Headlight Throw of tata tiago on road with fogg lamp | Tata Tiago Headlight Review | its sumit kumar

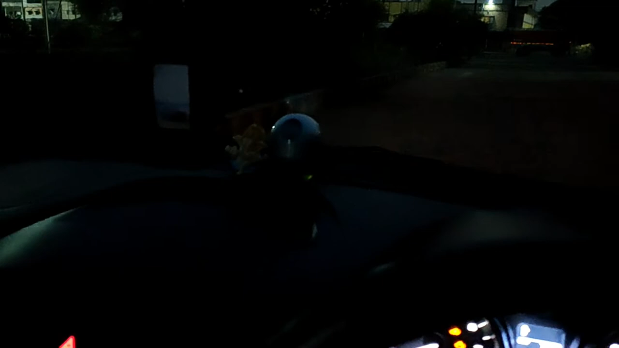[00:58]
गारी को मैंने अन कर लिया है
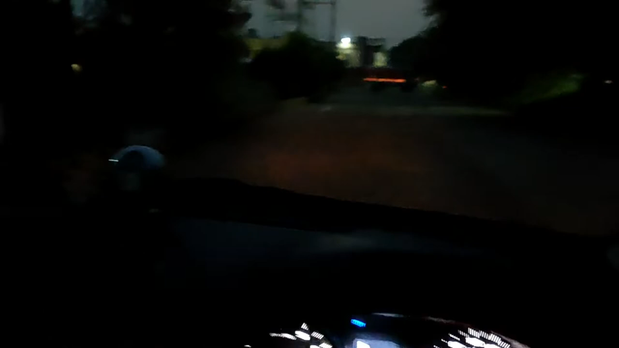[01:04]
और ये मैंने जो अभी मैंने light जलाई है ये low beam है without any अभी मैंने केवल
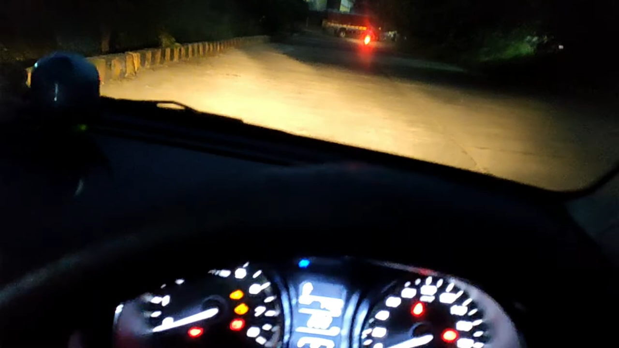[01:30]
उपर उठाता हूं तो ये आप देख सकते हैं ये भी 2 पर हो गई ये 1 पर हो गई और ये 0 पर हो गई ये इसकी
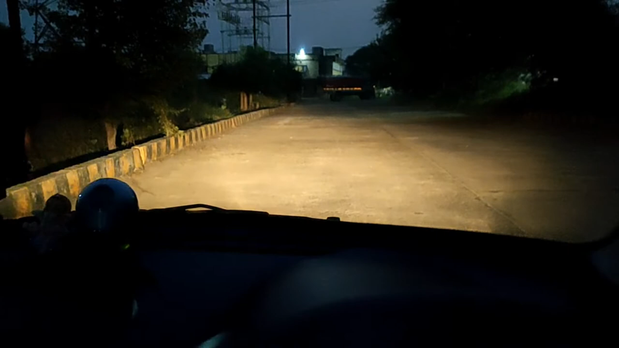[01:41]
highest position है ठीक है अगर अब मैं इसको high beam पर करूँ � तो high beam का throw कुछ इस तरीके का है देख सकते हैं काफी अच्छा है और साथी साथ अगर मैं इसमें fog lamp on करूँ तो ये आपको दिख रहा होगा है fog lamp on करने पर कुछ इस तरीके की इसकी light है बढ़िया है कोई खास आपको additional lamps लगवाने की जरूरत नहीं है एक बाहर जाके भी मैं मैं आपको दिखा देता हूं